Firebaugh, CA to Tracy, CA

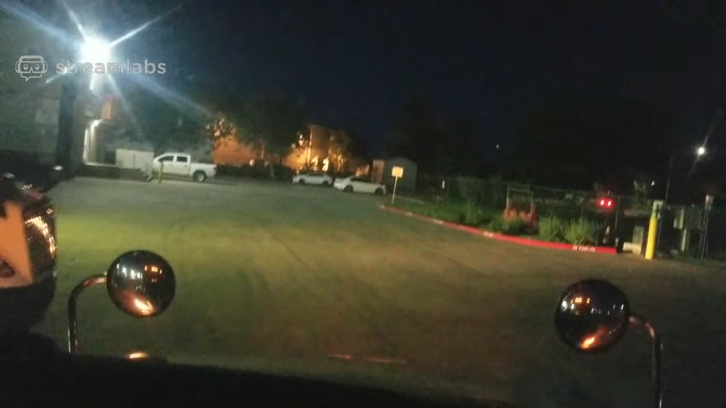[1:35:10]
I gotta back in next to this U.S. Foods truck. It's way out up in front of its door.